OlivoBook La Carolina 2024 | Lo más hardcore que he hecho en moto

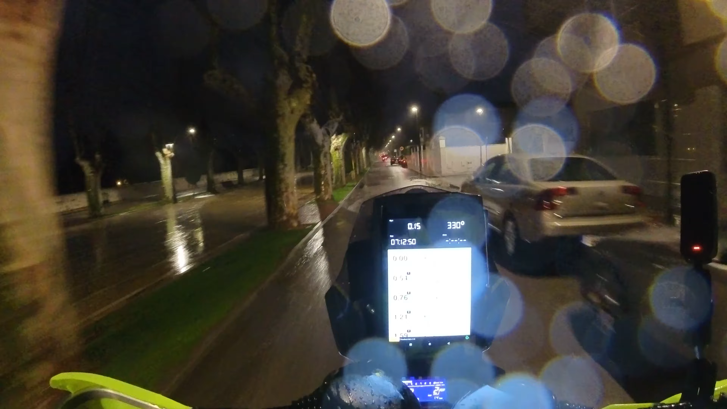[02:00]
A la derecha, la Virgen, vaya, como nos vamos a poner, colega.
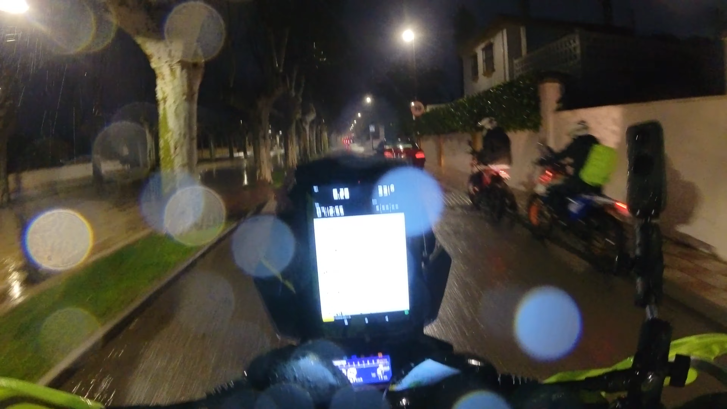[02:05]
Bueno, la gente ya aquí para, no sé si porque ya se han perdido o porque están esperando a alguien.
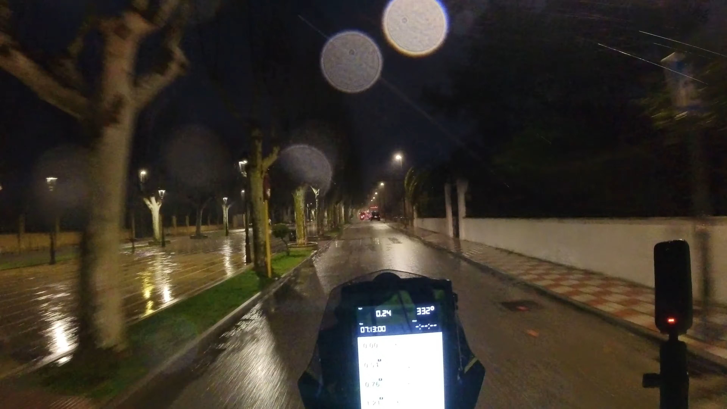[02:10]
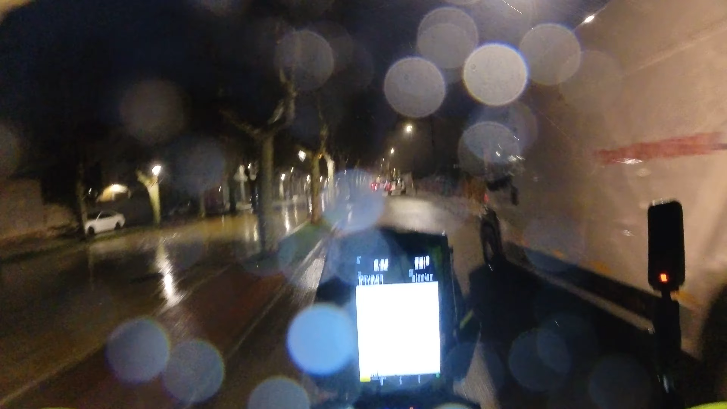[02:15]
Y vamos, agüita, que no nos pare de llover, vaya tela.
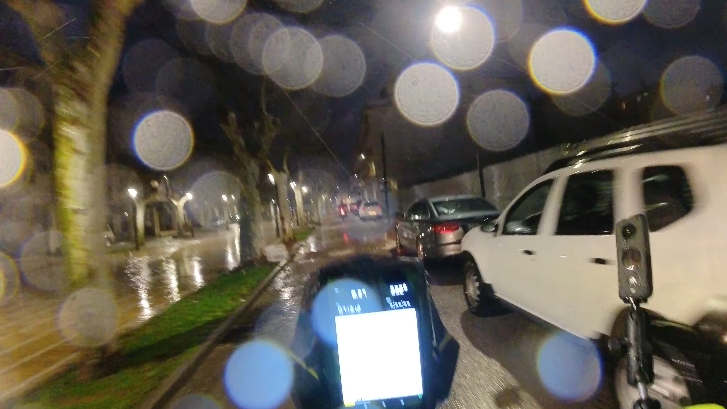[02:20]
Y el Pacho que se me ha ido a descargar la moto y ya no lo he visto más, ¿eh? Es que esto es un poco caos, la verdad.
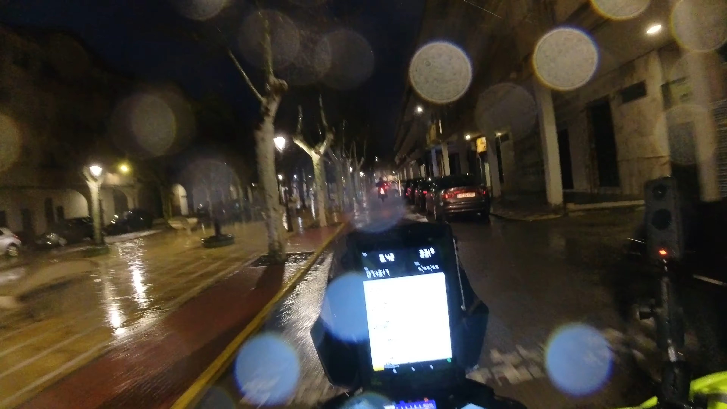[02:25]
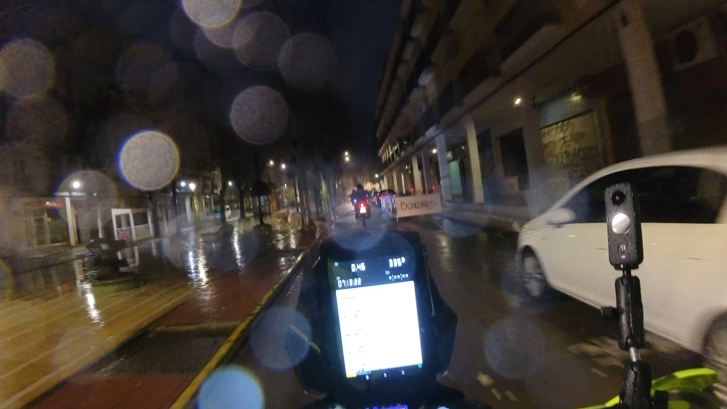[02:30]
Pero bueno, 0.54, la Virgen, pero si sí, mira cómo está ya esto y todavía no hemos salido del pueblo.
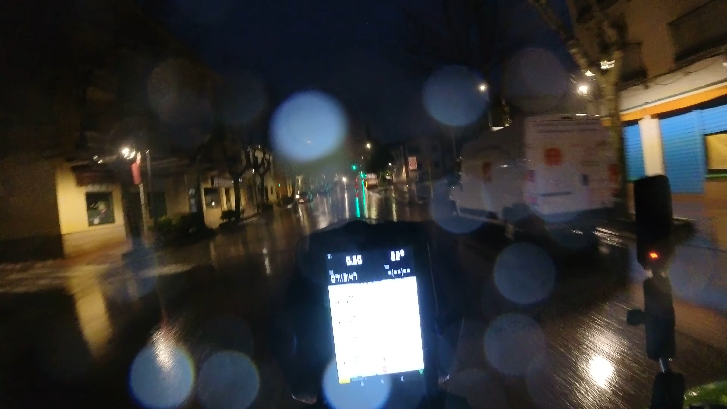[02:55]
0.76, giro a la derecha, avenida de Vilcha.
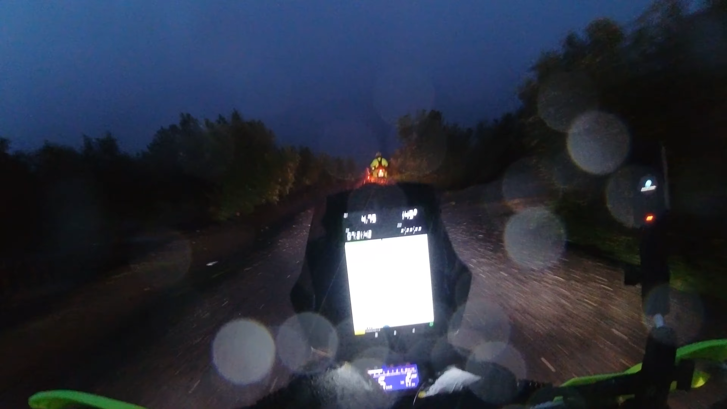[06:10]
Mira la fila de motos, ¿tú te ríes? Vaya tela.